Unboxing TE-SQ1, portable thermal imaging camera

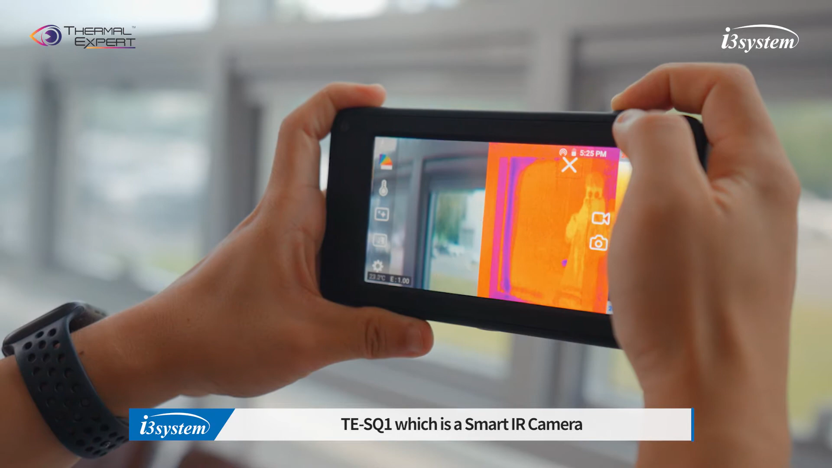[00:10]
TES-Q1, which is a smart IR camera,
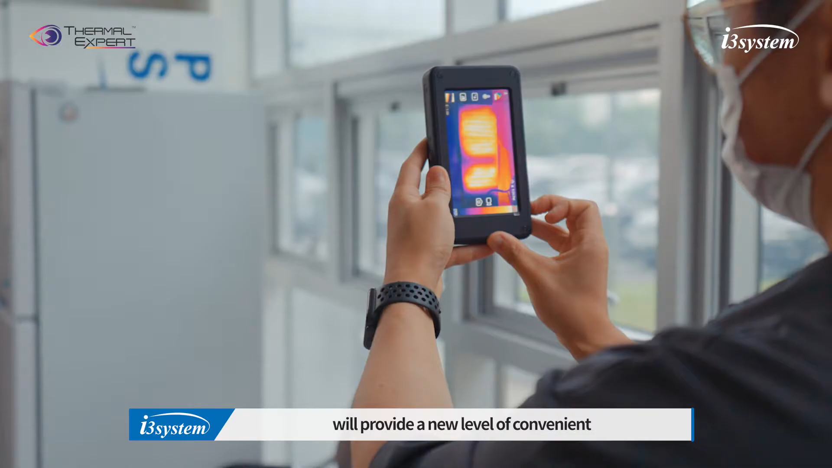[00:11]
will provide a new level of convenient working
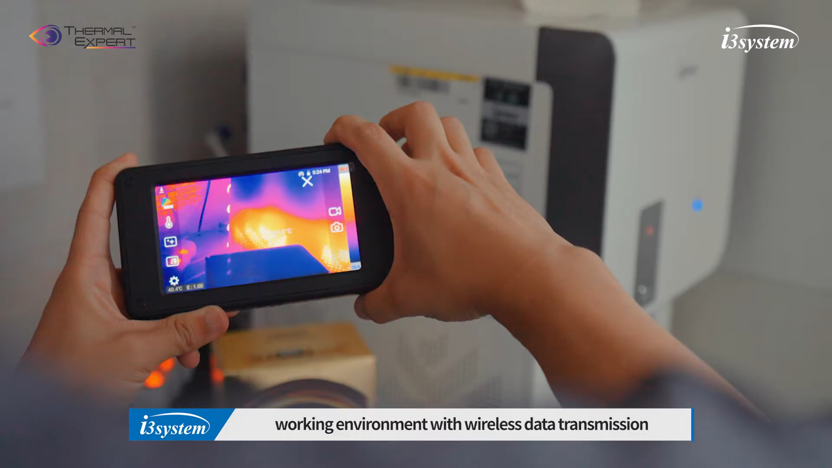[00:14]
environment with wireless data
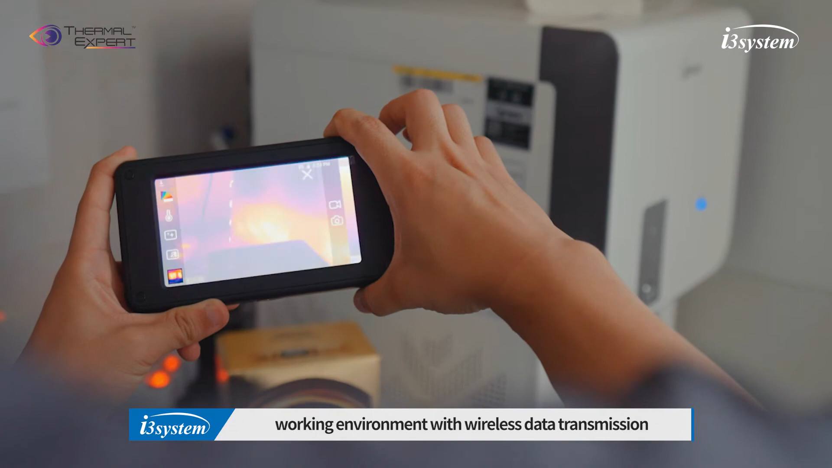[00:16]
transmission and other features with various components.
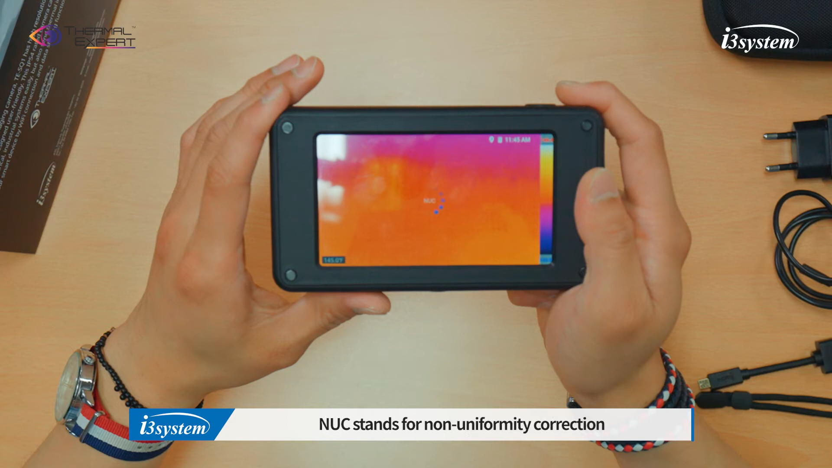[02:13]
And NUC stands for the non-uniformity correction.
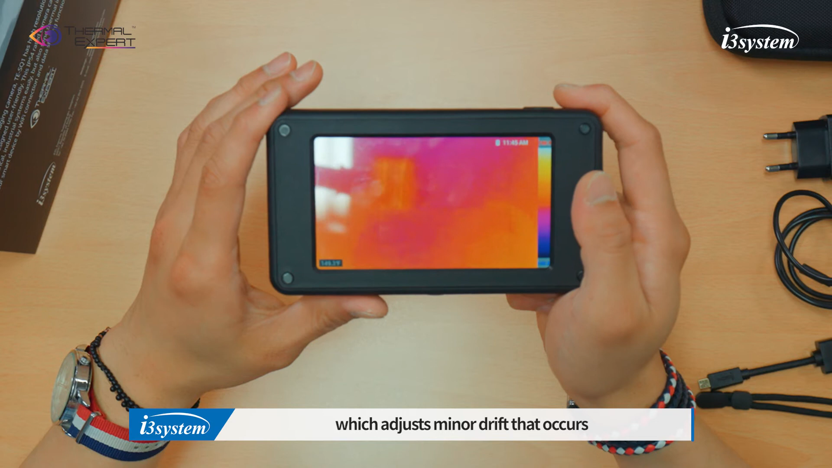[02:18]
Which is just minor drift that occurs when the scene and environment is changed.
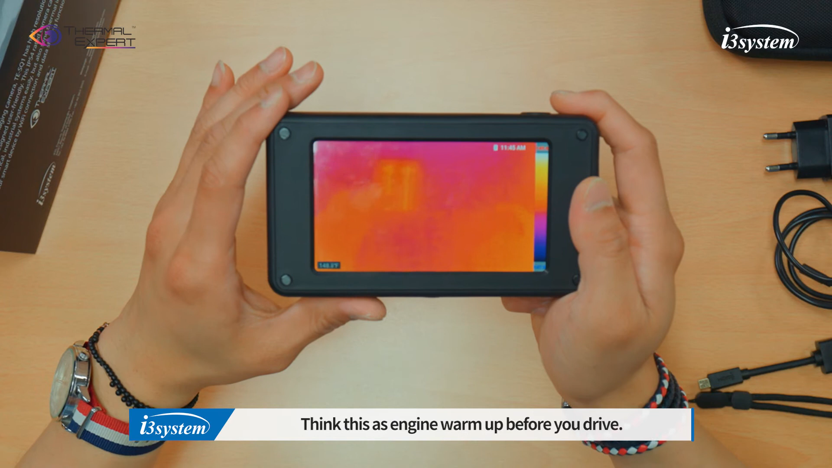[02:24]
Think this as a warm-up before you drive. Okay, now it's ready.
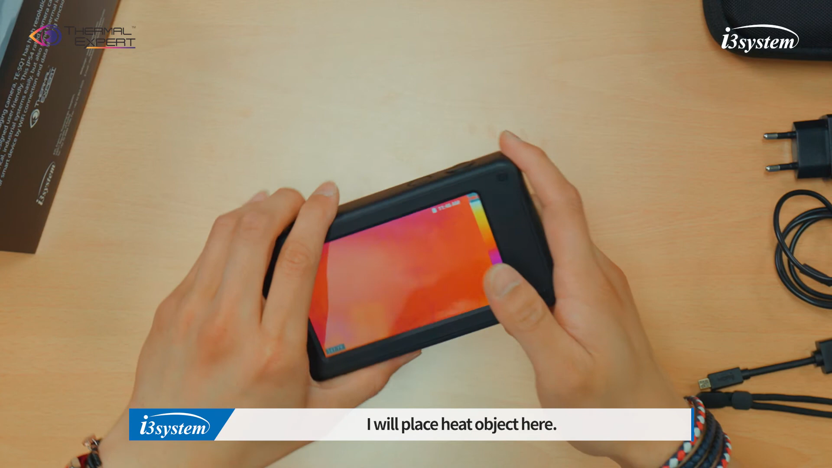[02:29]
So I will place the heat object here.
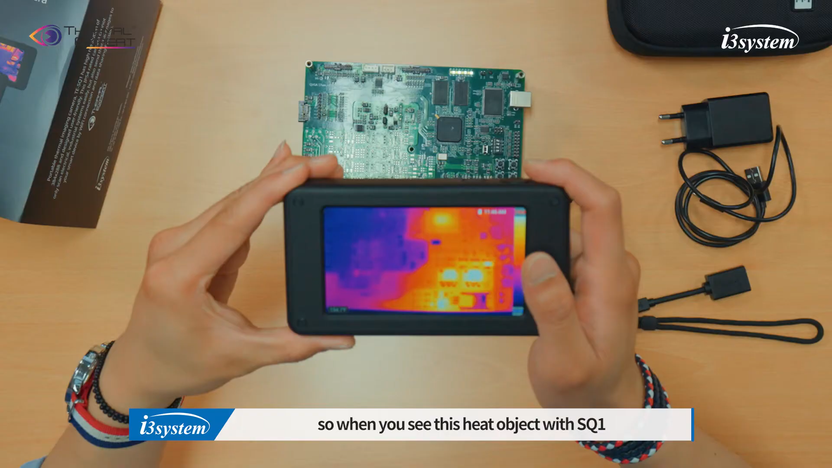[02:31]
So when you see the heat object with the TSQ1.
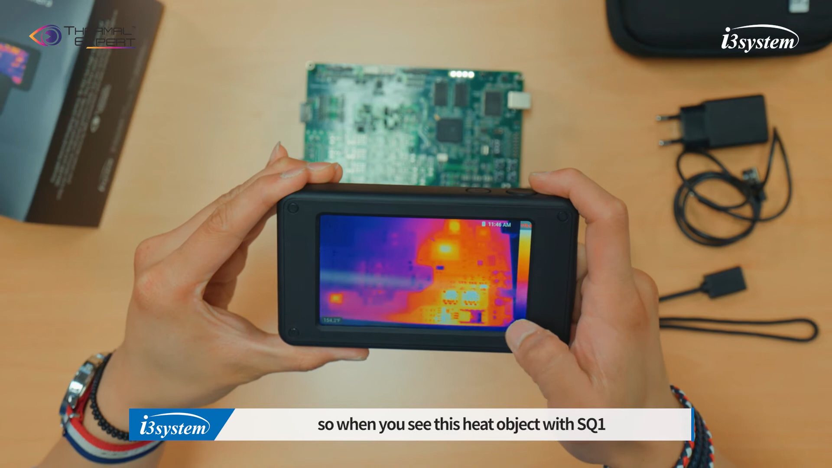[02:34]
The scale on the right shows the temperature range that the camera is detecting in the scene.
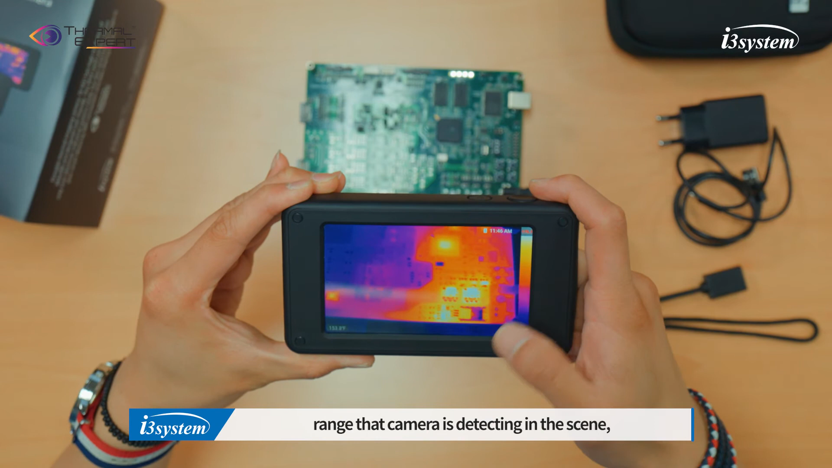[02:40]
And the temperature of the center is appearing on the left.
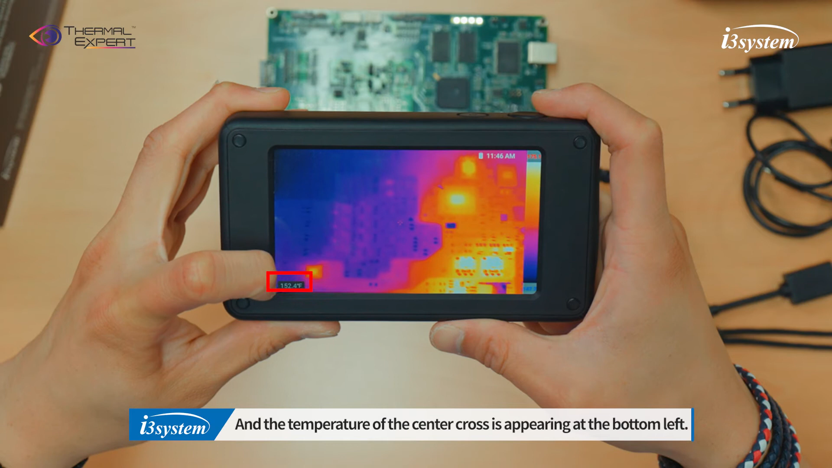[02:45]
And as you know, brighter part represents the higher temperature.
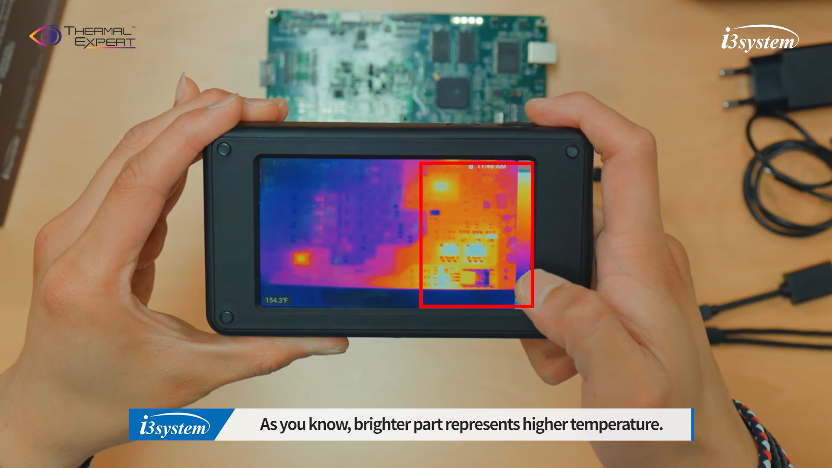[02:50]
So darker means relatively low temperature.
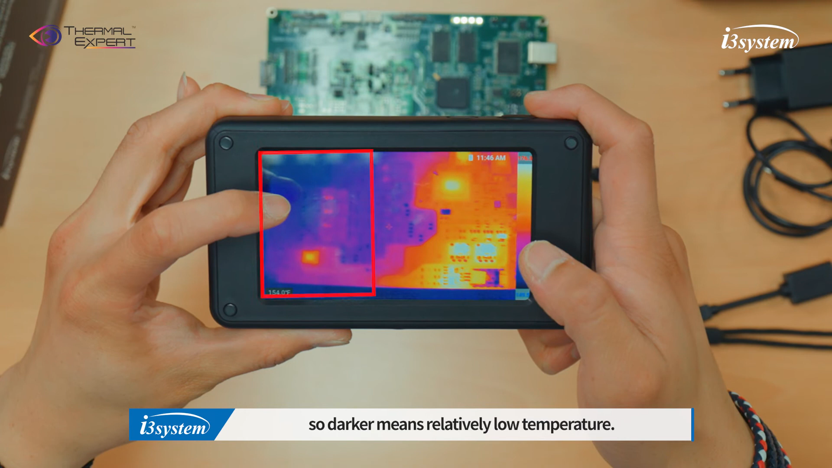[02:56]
And you can change the color map here.
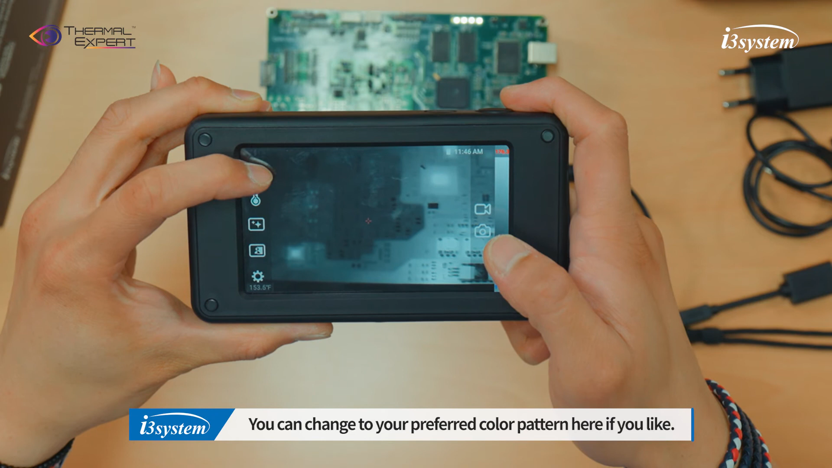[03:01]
If you like. And you can take a picture or video by touching the photo camera or video camera. Like this. And you can also take an image by simply pressing the shutter button next to the power. To share image, make sure Wi-Fi is connected.
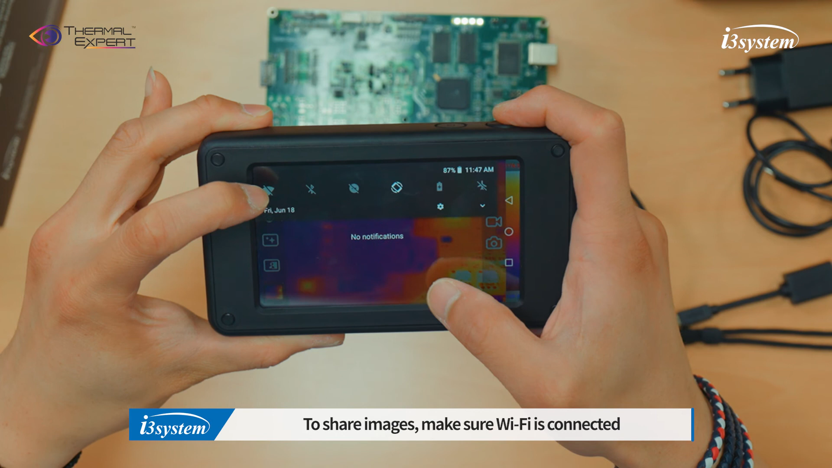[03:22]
Then just choose the application you prefer to use. Like email, SQN application or direct connection to PC. When you need to present on bigger screen.
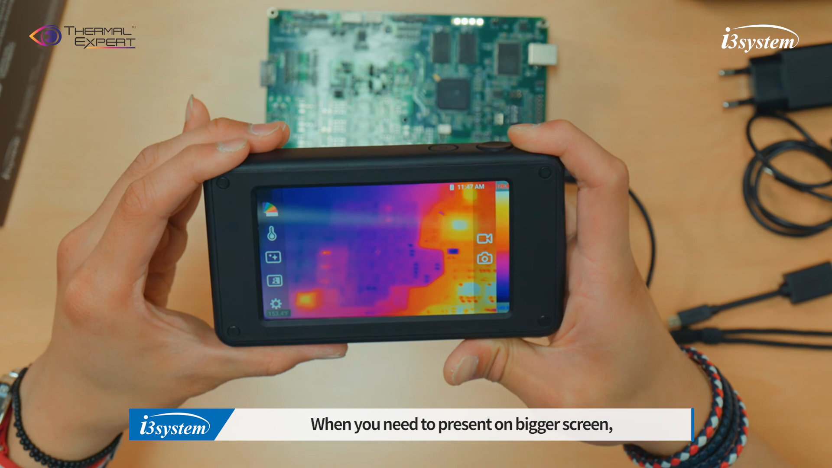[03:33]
Micro HDMI adapter to connect monitor or TV.